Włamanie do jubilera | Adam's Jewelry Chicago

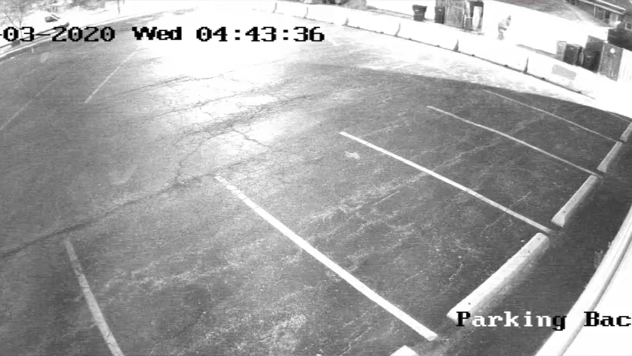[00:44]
Podobno kamery zarejestrowały ich po raz pierwszy o godzinie 4 i potem nic nie zostało wtedy zrabowane. I oni wrócili o godzinie 5:30, tak? Tak, o godzinie 4 rozbili szybę, odczekali 45 minut i weszli do sklepu.
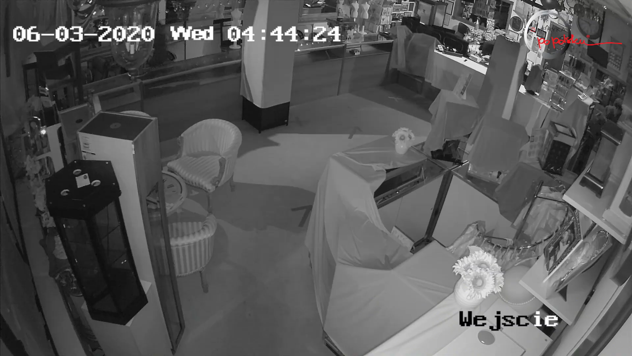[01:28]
I oni weszli też, dosłownie minutę byli i uciekli.